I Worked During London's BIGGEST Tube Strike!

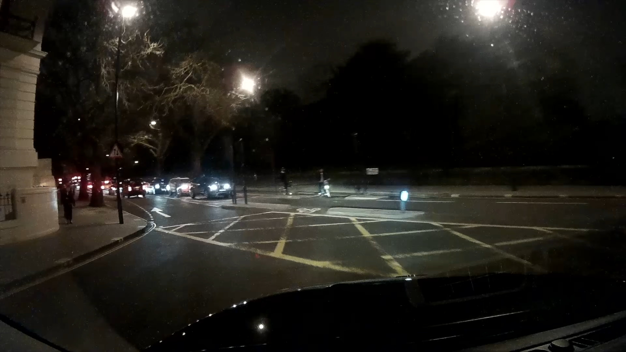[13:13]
So as we learned on the last run, traffic is pretty light in the west end. So I stick it to the big roads, the oranges and lemons.
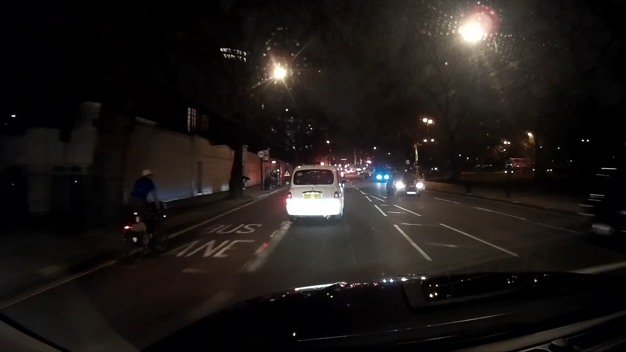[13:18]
Bayswater Road has a neat bus lane running along it as does Park Lane. From here we just get a left into Piccadilly, run it along.
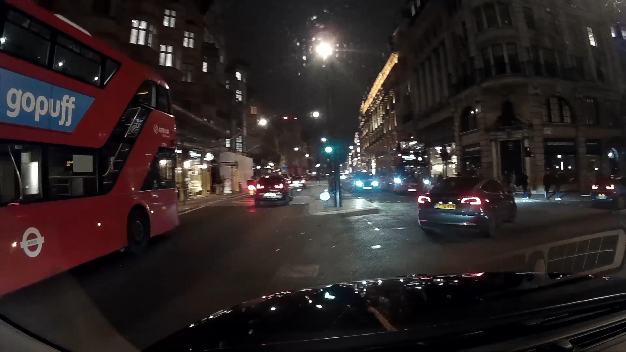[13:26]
Traffic is a little bit heavy on Pall Mall but we managed
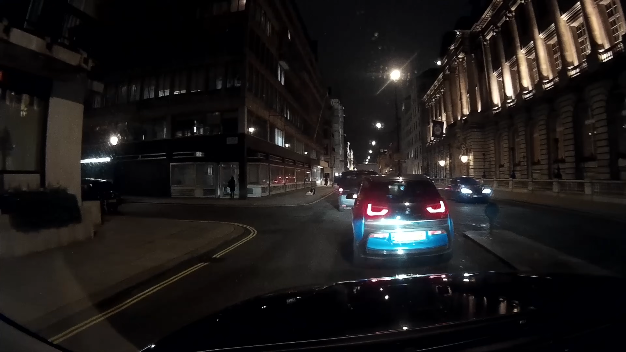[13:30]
to escape off and go around St James's Square and Charles II Street.
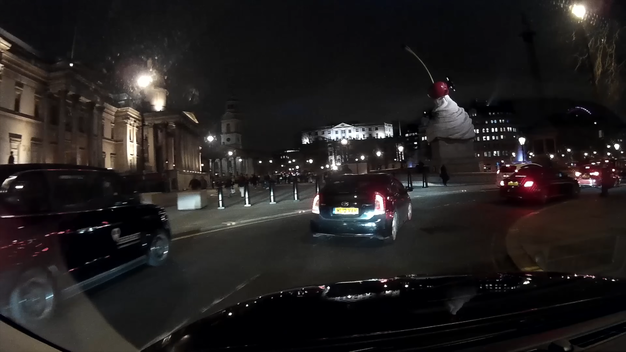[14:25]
Street can be a little bit busy to get you left into Blackfriars Road.
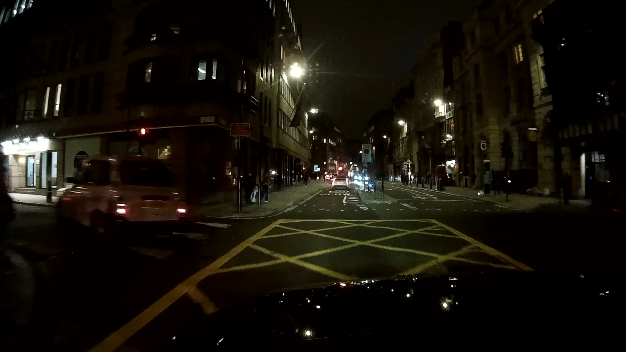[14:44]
over the Aldwych and over into Fleet Street and then from here I can get right into Bouverie Street,
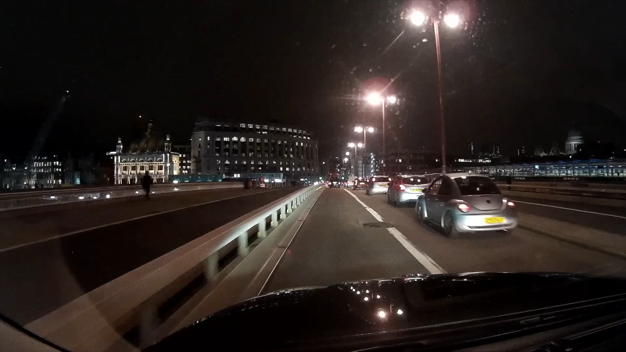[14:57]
Once I drop them I head back over Blackfriars Bridge and into the city, do a left into Fleet Street and pick up this couple from the Punch Tavern. They want to go over to Lancaster Gate, another fair old boot, back over into the west, touch. As I pull off on Fleet Street I'm mentally calculating the route and how I'm going to get myself over there and I look down at the clock and it's just gone seven o'clock, meaning that I can use Chancery Lane. Chancery Lane neatly connects Fleet Street up to High Hoban.
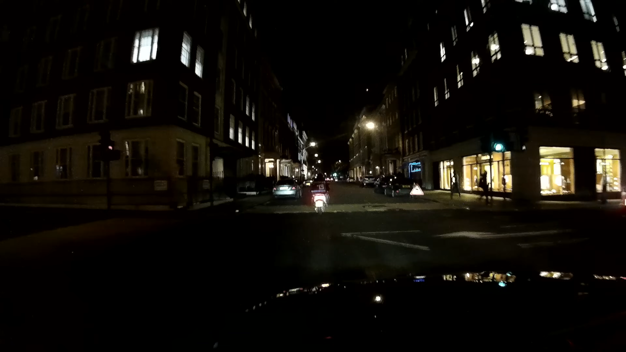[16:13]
Because Oxford Street you can still get caught in a bit of traffic, there's a lot of pedestrian crossings along there as well,
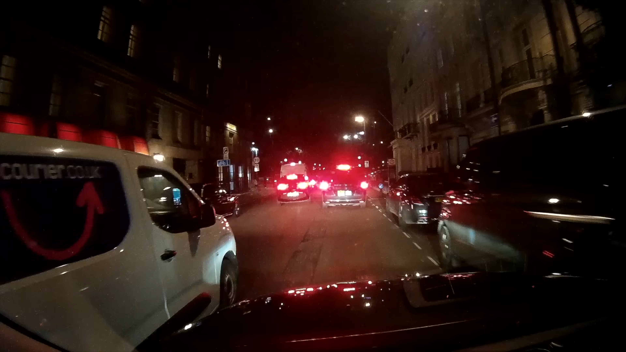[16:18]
so this is a much quicker way to breeze our way out west into Park Lane, do the same old shimmy around Marble Arch, left into Bayswater Road and forward out into Lancaster Gate.
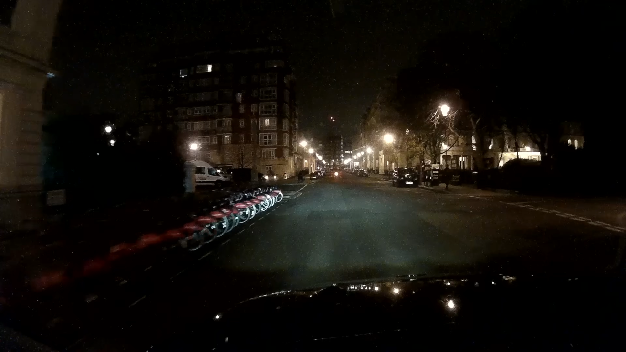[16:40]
I try this one on Lancaster Gate by Spire House, that's currently in use by another driver,
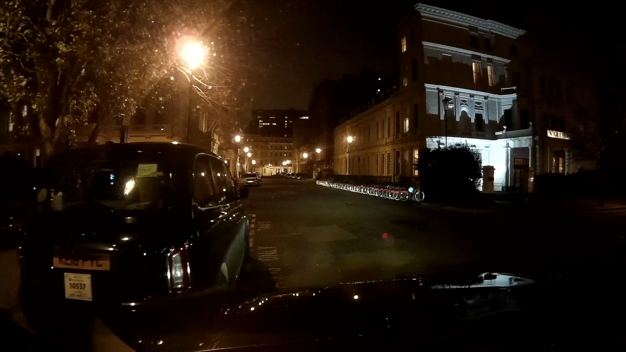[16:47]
then I try Brook Street just by Hyde Park and there's another driver on this one too.
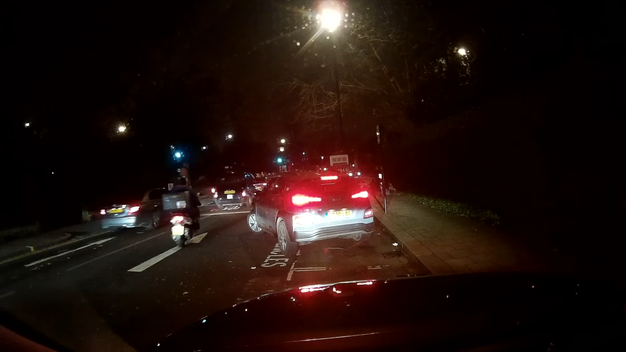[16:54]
So I sit there, have a little bit of a munch and then this driver moves off, so I get to charge my cab for a bit there.
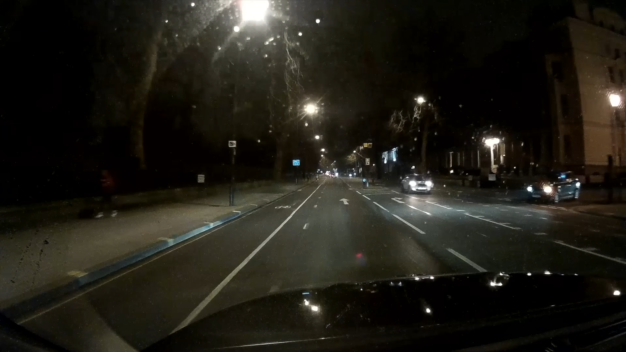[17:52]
Once I'm adequately charged, I actually go on a little bit of a hunt and it takes me a while to get my next job. I go along Bayswater Road, we take Kensington Church Street, Kensington High Street,
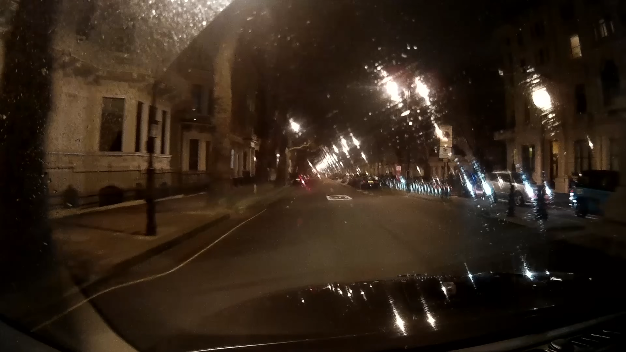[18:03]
Queensgate, Cromwell Road,
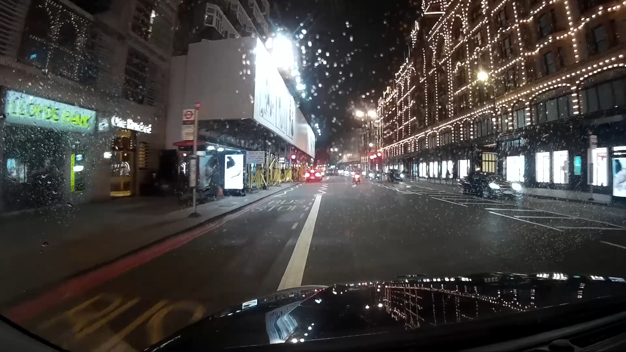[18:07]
Brompton Road, still no job, go past the Mandarin and then I eventually get this gentleman by the French Embassy on Knightsbridge.
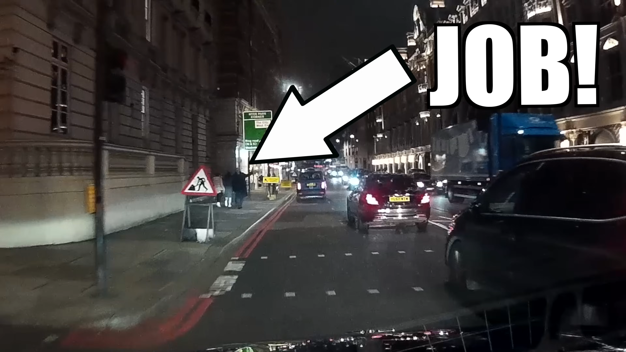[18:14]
Now he wants to go up to York Street, Marlebone.
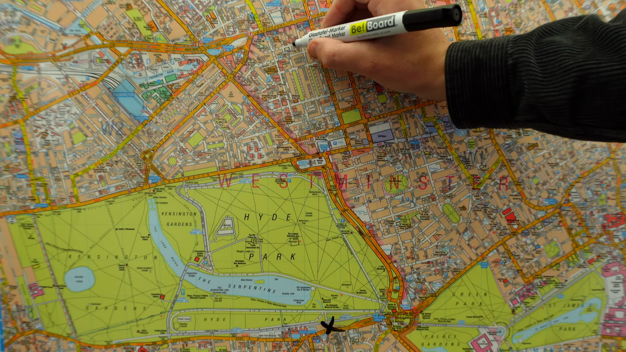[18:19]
Quite a simple run, we just run it up Park Lane,
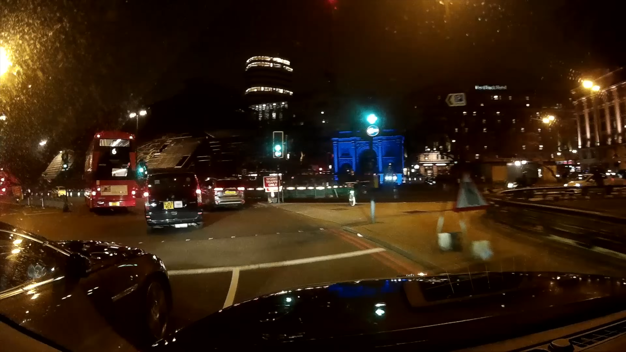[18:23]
around Marble Arch and we come in via Great Cumberland Place.
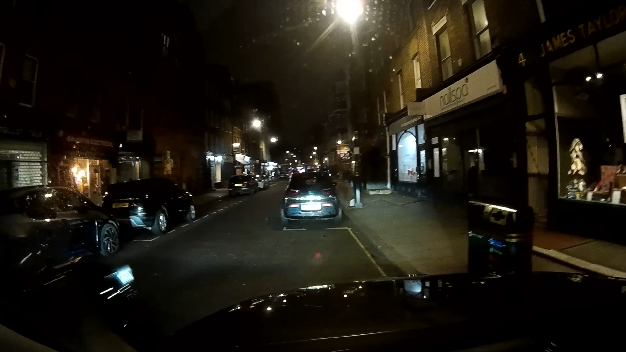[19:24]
which is against the law as I'm blocking the view of the pedestrian crossing.